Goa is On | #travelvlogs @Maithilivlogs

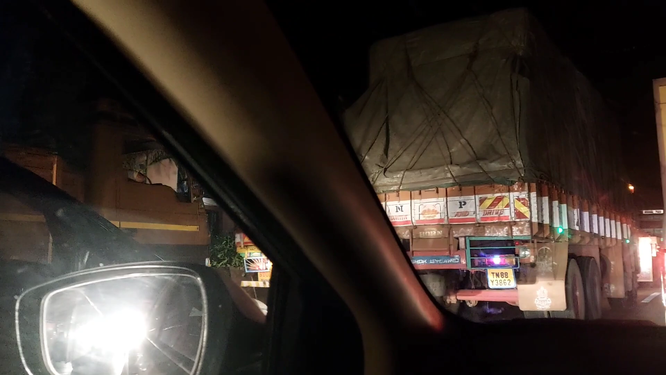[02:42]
ऐकलं का, रात्रीच्या 3 एवढं ट्रॅफिक आहे. आम्ही गेले अर्धा तास या ट्रॅफिक मध्ये. आणि इकडे नेहमीच असतं, मी नेहमी इकडून ट्रॅव्हल करतो, रात्रीचा ट्रॅव्हल करतो.
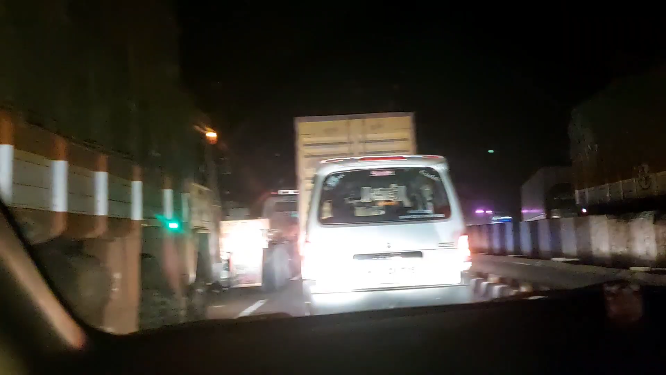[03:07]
इतकं स्लो चाललं, जेवढ्या वेळात आम्ही मुंबईवरून इथपर्यंत आलो तेवढा वेळ लागतोय पुढे जायला. आम्ही जास्ती जास्त 1 खालापूरला पोहोचलोय.
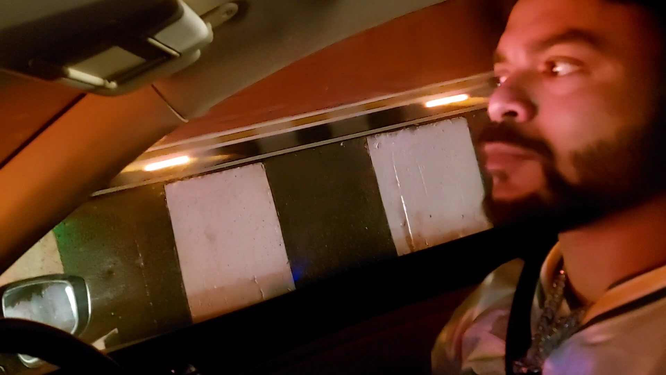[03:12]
आमच्या घरापासून खालापूरला 1 पोहोचलोय आणि इथे एवढा टाइम गेलाय खूप जास्त.
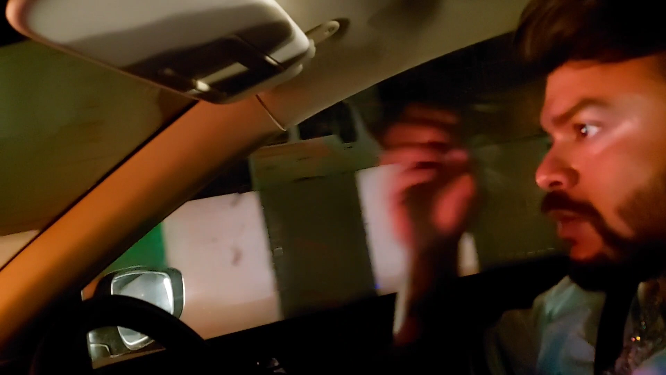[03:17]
असं चांगला व्यवस्थित रोड असतं म्हणजे
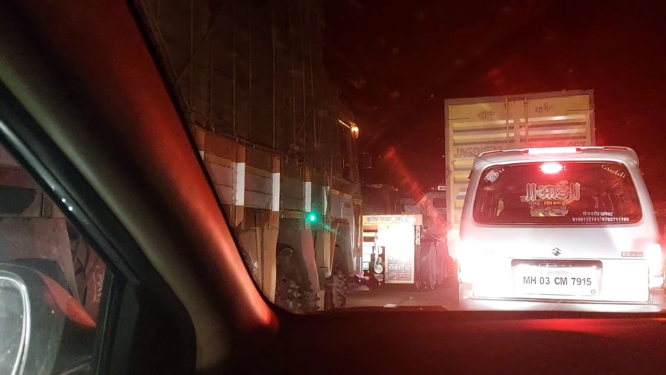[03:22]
ट्रॅफिक नसतं तर आतापर्यंत बरंच पुढे गेलो असतो.